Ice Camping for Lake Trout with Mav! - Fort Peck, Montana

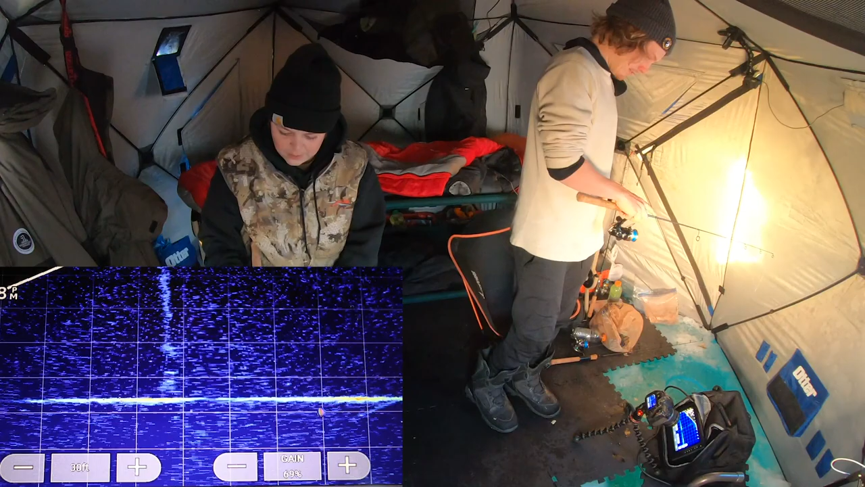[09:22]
Just storming up after me. Come on. He's back. Another one on bottom. Dude, there's three. No way. Dude, they're so charged up. This is insane. We need to get one. This one's flying up for you right now. He's on you. I'm down. I'm falling all the way down. Yeah, there's one on you right now.